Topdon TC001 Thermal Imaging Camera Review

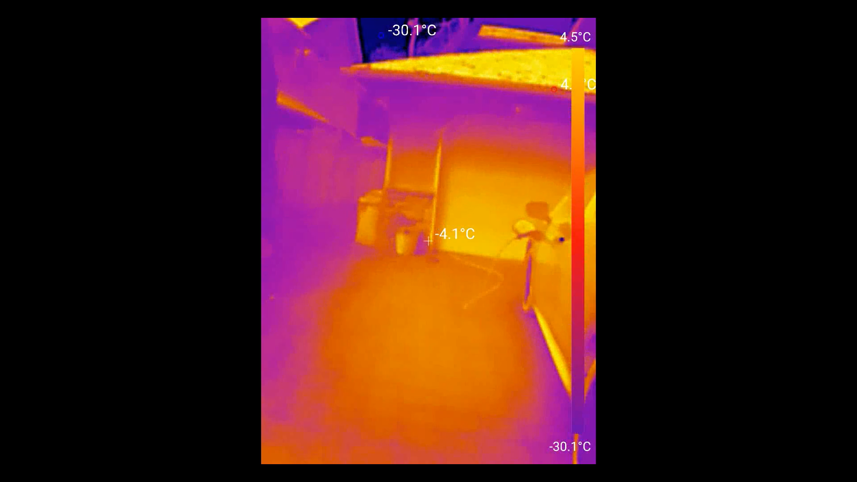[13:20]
On screen: spot -4.1°C, scale top 4.5°C, scale bottom -30.1°C
Although I did catch it there totally by accident and it doesn't seem any worse for wear, but not something to recommend.
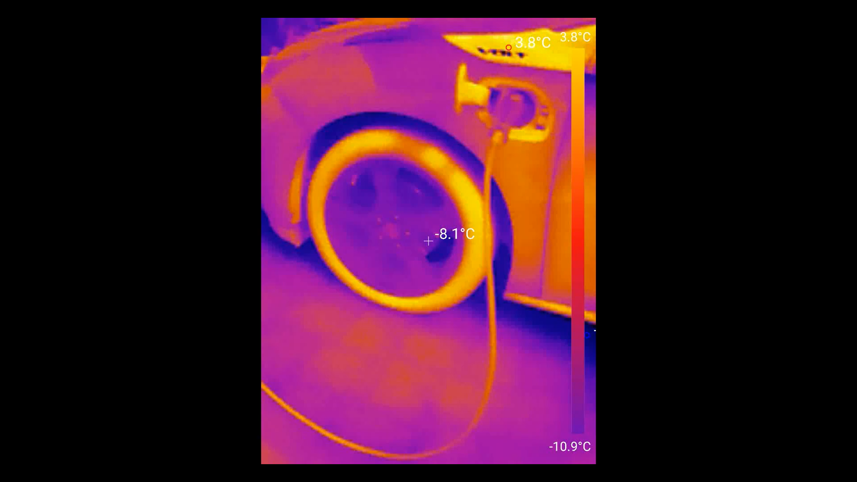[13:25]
On screen: spot -8.1°C, scale top 3.8°C, scale bottom -10.9°C
You can see the heat from the tires. The car is cold.
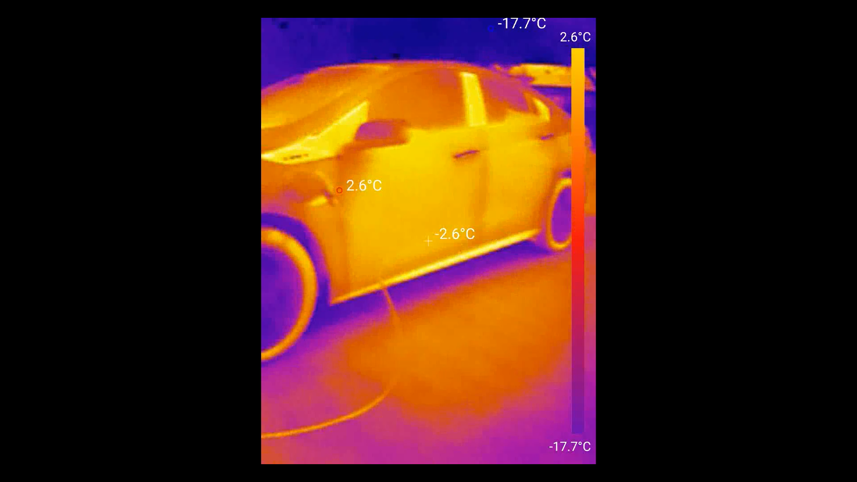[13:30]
On screen: max 2.6°C, scale top 2.6°C, scale bottom -17.7°C
It hasn't been driven, but you can see the rubber tires are hot just from the sun.
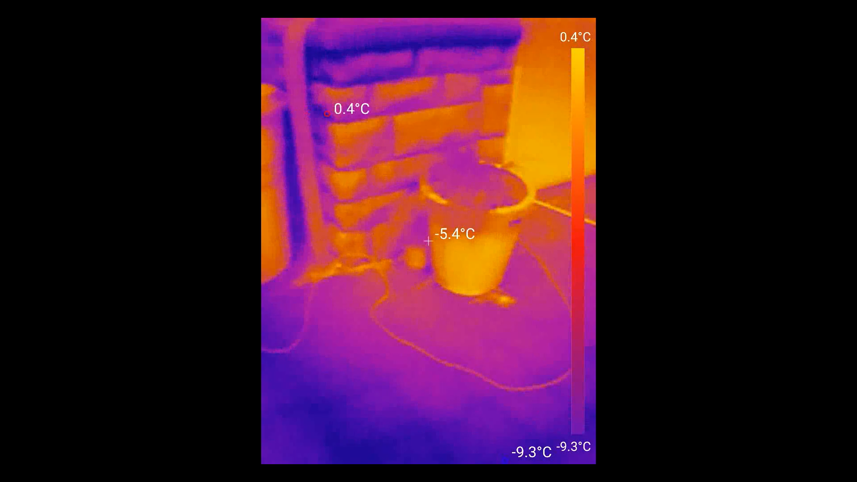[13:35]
On screen: spot -5.4°C, scale top 0.4°C, scale bottom -9.3°C
It's giving you an indication, a relative indication of the temperature of the item.
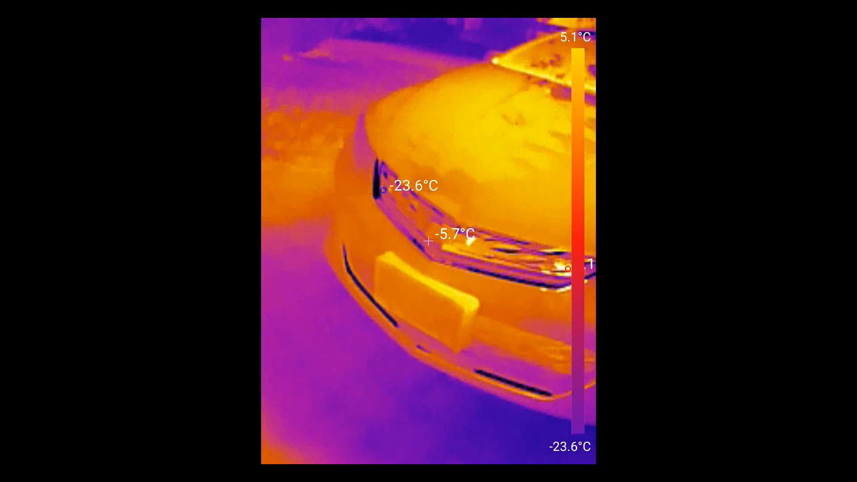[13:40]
On screen: scale top 5.1°C, scale bottom -23.6°C
As you can see, the grill of the car, for example, is hot.
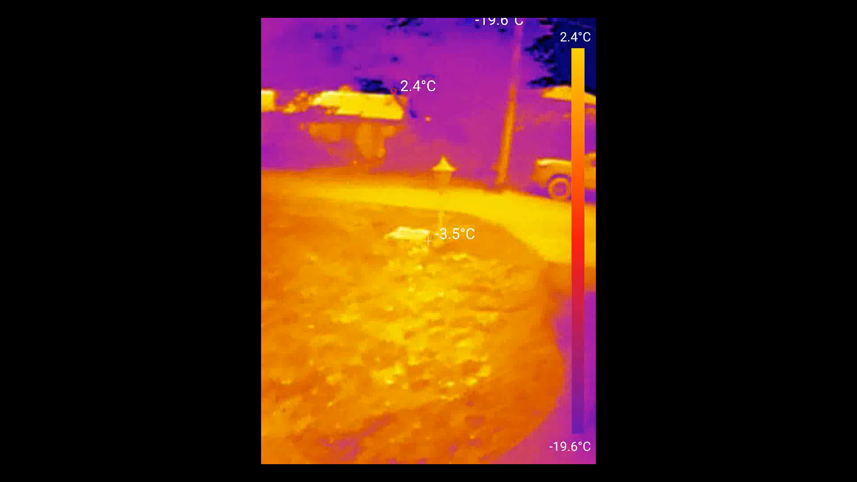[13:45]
On screen: spot -3.5°C, scale top 2.4°C, scale bottom -19.6°C
Grass is still relatively cool out. Get the transformer glowing up on the pole there.
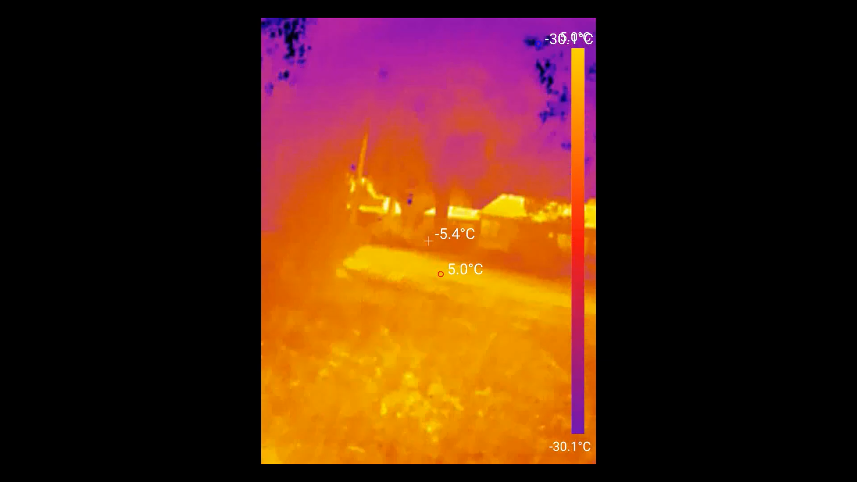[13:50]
On screen: spot -5.4°C, scale bottom -30.1°C
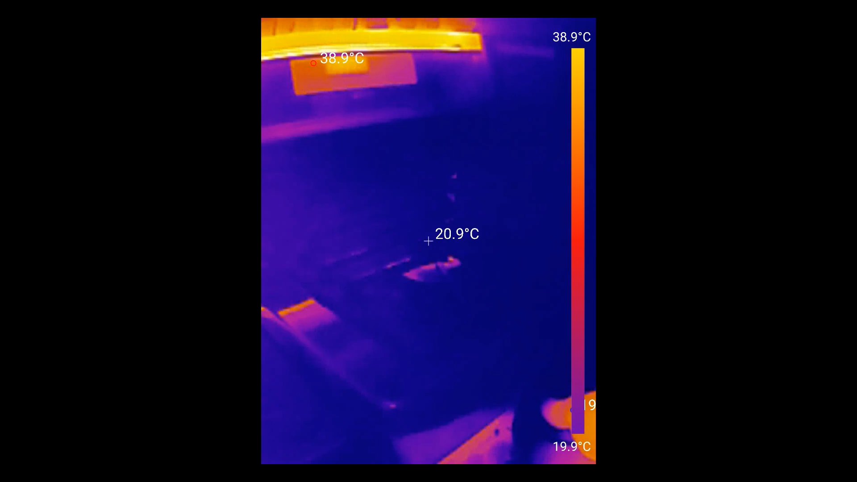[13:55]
On screen: spot 20.9°C, scale top 38.9°C, scale bottom 19.9°C
Let's light the stove and see how this looks.
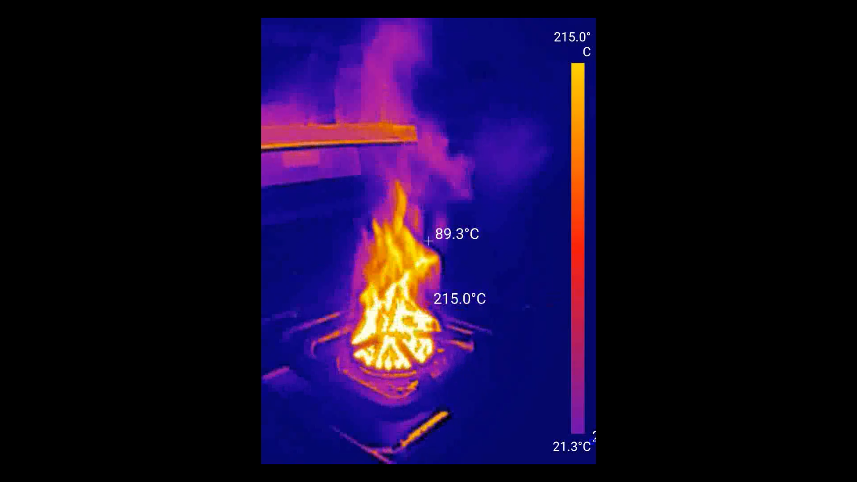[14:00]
On screen: spot 89.3°C, max 215.0°C, scale top 215.0°C
You can see the heat in the exhaust gases quite a bit above the flame.
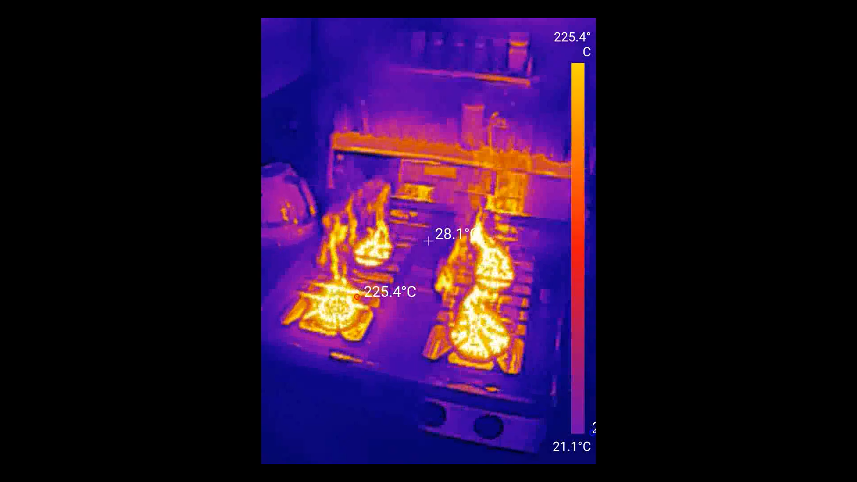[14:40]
On screen: max 225.4°C, scale bottom 21.1°C
the scale on the right showing the temperatures between 20 and 225 degrees Celsius that's the temperature range
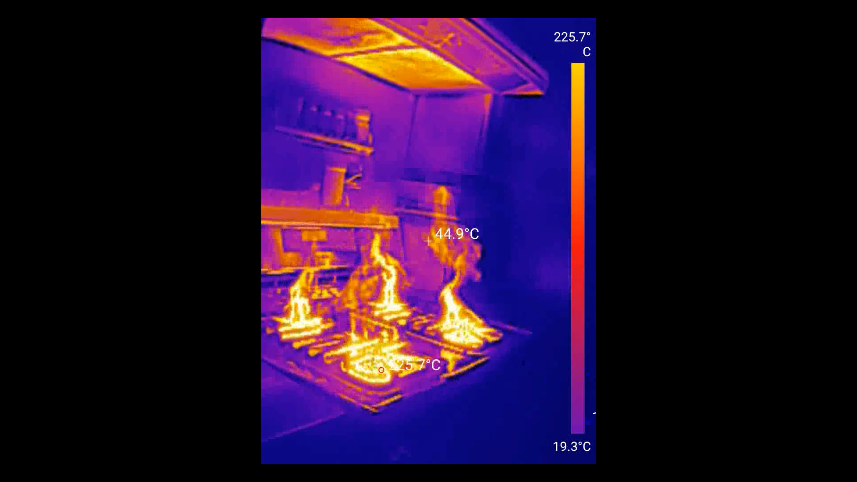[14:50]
On screen: scale top 225.7°C, scale bottom 19.3°C
the different colors I got all four burners going here camera is probably freaking out I'm turning them off and you'll
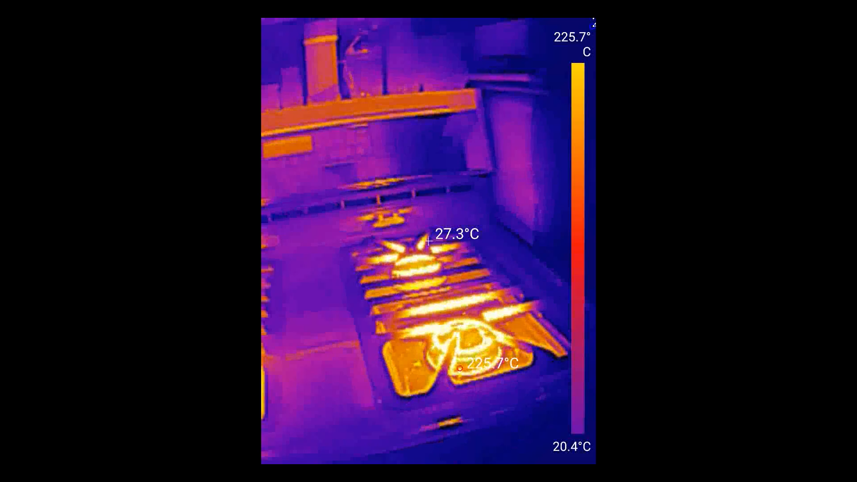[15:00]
On screen: max 225.7°C, scale top 225.7°C, scale bottom 20.4°C
still see the actual temperature of the grate is showing
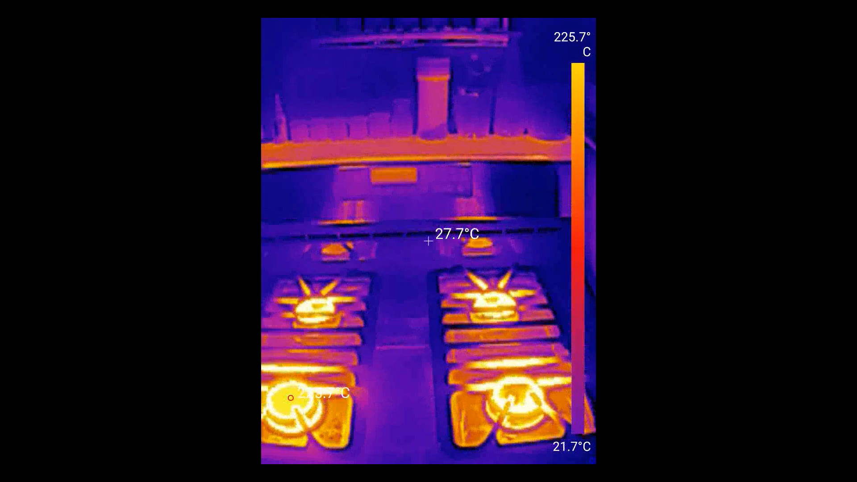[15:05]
On screen: spot 27.7°C, scale top 225.7°C, scale bottom 21.7°C
something you probably shouldn't do with the thermal camera but it doesn't appear to be any